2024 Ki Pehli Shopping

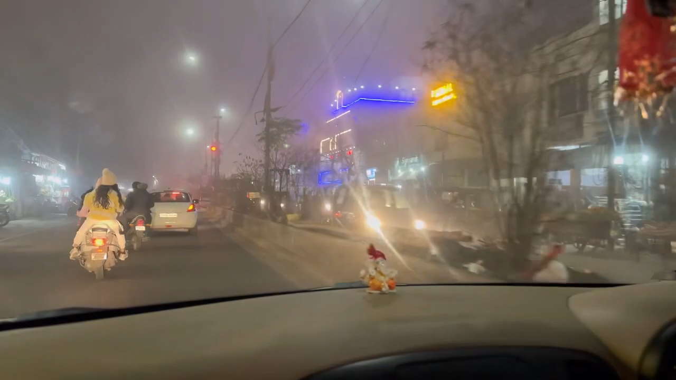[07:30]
चलो बैठो यार अच्छा पैंट लेनी है गाइस ये देखिए आते आते हमें रात हो गई है और अभी यहाँ पे गाइस सिर्फ 6 बज रहे हैं क्योंकि सर्दियों में यहाँ पर ना तो अंधेरा जल्दी हो जाता है 5 बजे और
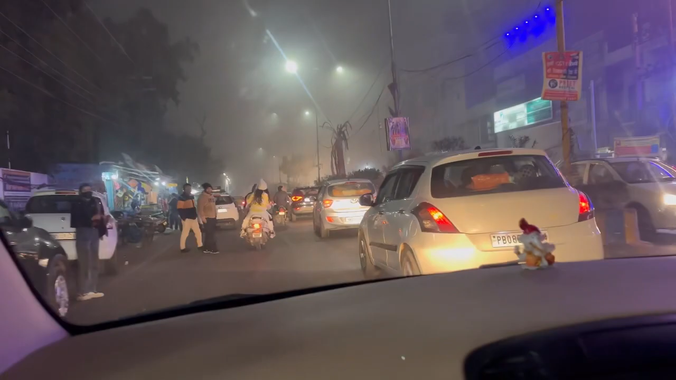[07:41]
फोग देखिए आप कितनी खो रखी है अभी तो 6 बजे ये हाल है तो आप कुछ सोचिए कि 9-10 बजे क्या हाल होगा तो
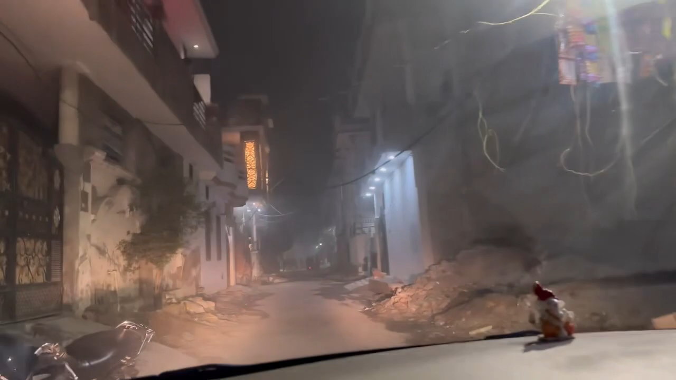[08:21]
रही है फोग बाहर मेन रोड पे बहुत ज़्यादा फोग है तो अभी अभी हम बस घर पहुँचने